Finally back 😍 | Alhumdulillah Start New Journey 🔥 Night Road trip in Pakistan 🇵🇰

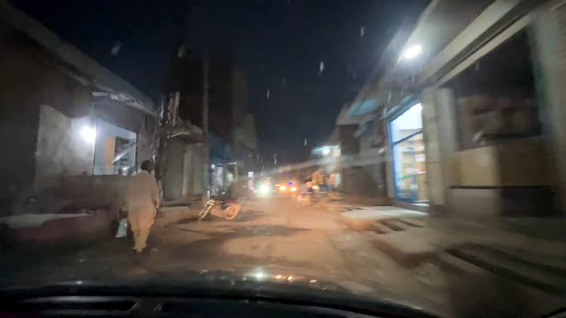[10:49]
यार। बड़ा सुनसान रोड है, कोई आदमी नजर नहीं आ रहा यार, मुझे तो डर लग रहा है।